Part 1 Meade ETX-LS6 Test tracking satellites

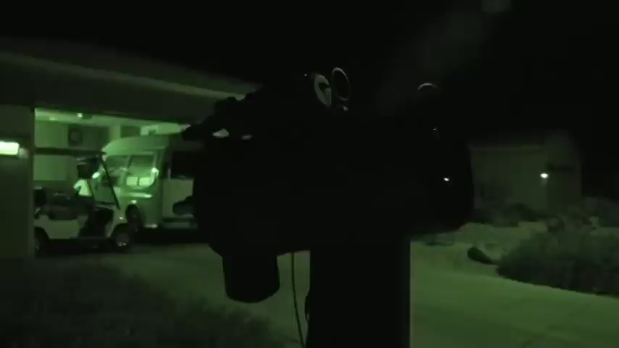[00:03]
This is a night shot mode. I had it on this camera so I thought I'd try it. Now you can see the Yukon up on top.
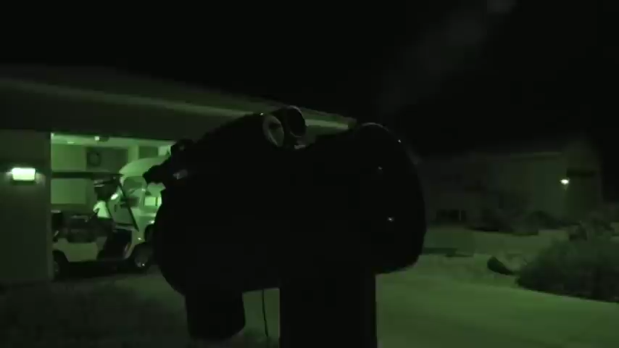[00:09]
Pretty easy. The illuminator is covered still. And right now everything is cool.
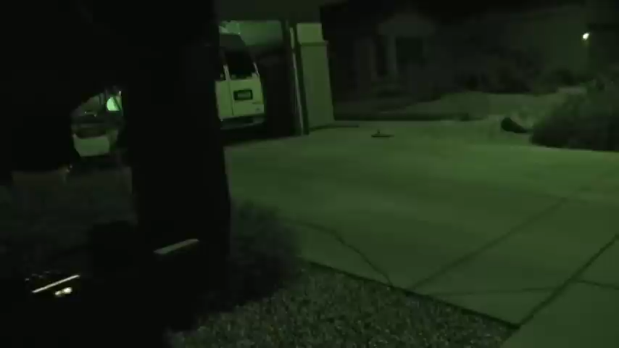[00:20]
I've got it taped on so I'm pretty leery about leaving this on too long.
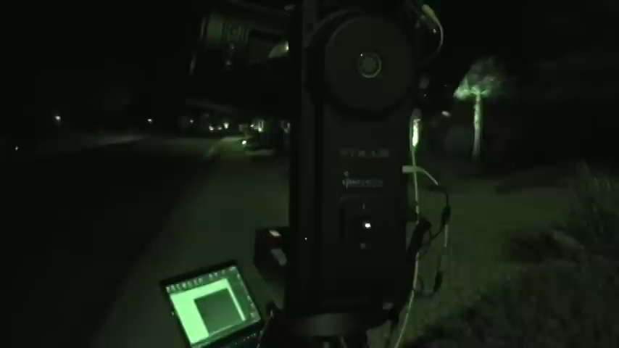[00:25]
Anyway that's what it looks like. And now, maybe this will work.
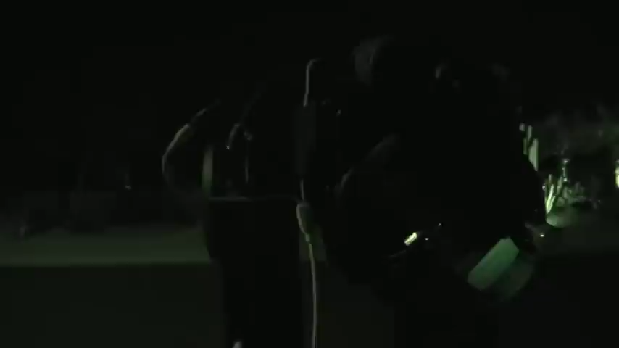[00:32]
Let me punch in Jupiter and see what happens.
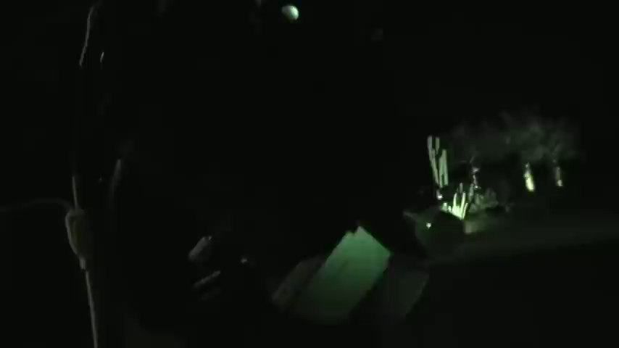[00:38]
I should have to just hit go to.
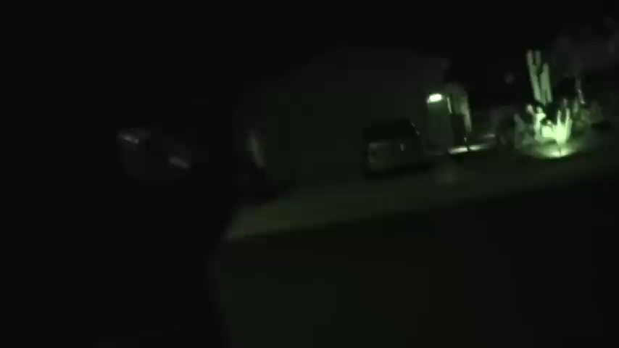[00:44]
Now the telescope is moving to Jupiter.
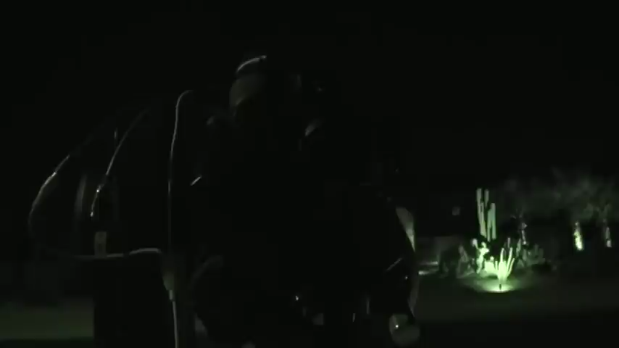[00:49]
And I'll look at the screen. There he comes into the picture.
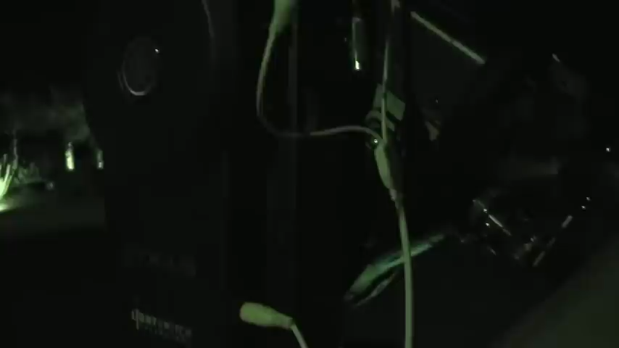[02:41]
That's my setup for tonight. And I'm just testing to see. If.
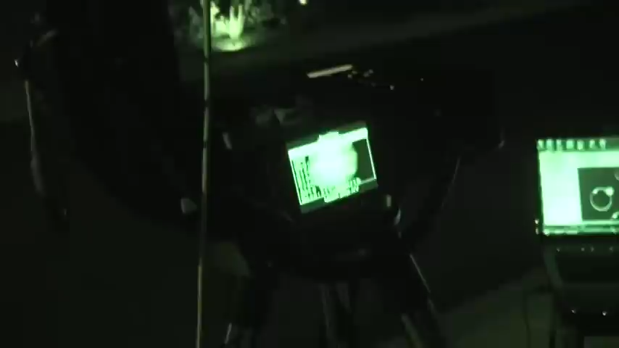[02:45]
If I can.
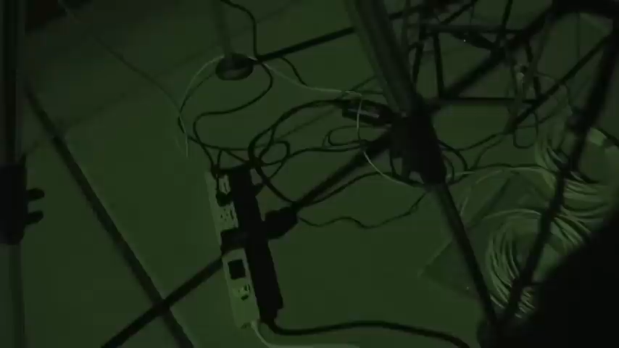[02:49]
Capture satellites. Just track them with this thing. Because it has its own tracking software built in.
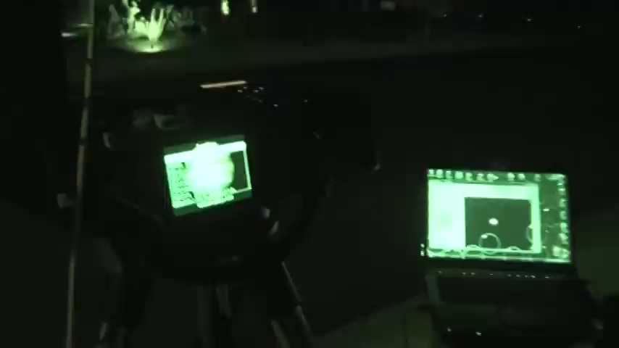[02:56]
You just load in the coordinates. And it goes finds the satellite. And then tracks it. It actually just.
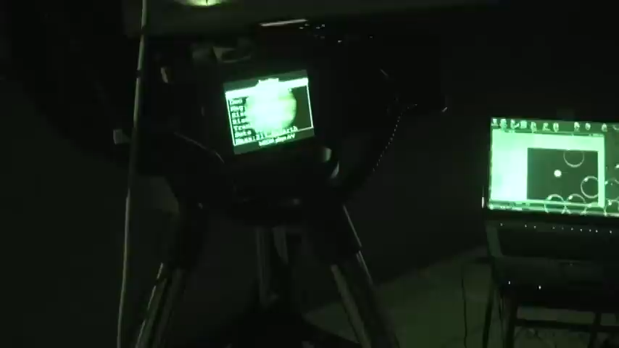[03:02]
It uses those coordinates. To think. To position the telescope. Where it thinks the satellite is going to be.